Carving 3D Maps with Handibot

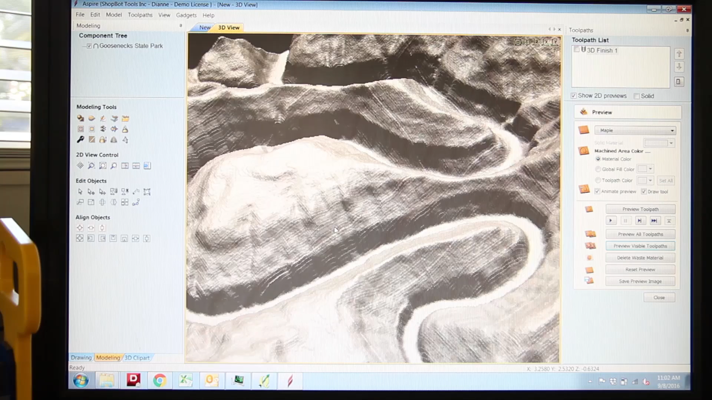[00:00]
This week I'm working on a 3D topographical map of a canyon in Utah that I'm going to carve out using the Andy Bot.